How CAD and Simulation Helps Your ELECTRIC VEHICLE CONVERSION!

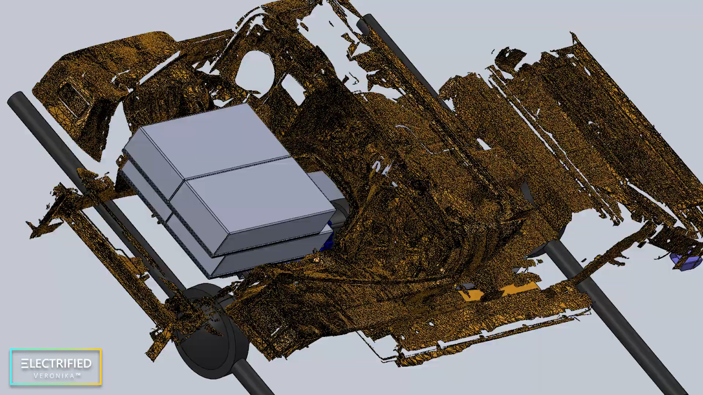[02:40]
And you just can put it all in there and understand how it would fit.